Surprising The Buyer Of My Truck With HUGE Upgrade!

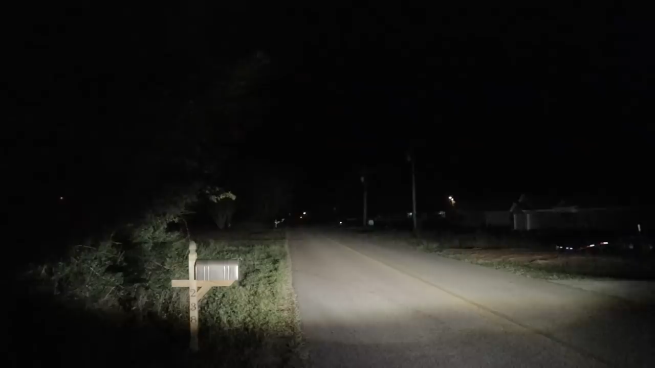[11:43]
Guys, I don't think you understand how bright these things are. I can see at least 100 yards in front of the truck down this road. All right, so this is without the fogs. That's with the fogs. So you can see the fog lights in the Fortune bumper shine the road right in front of it. We cut the fogs off and we got our Marimoto HID projectors shining way down the road.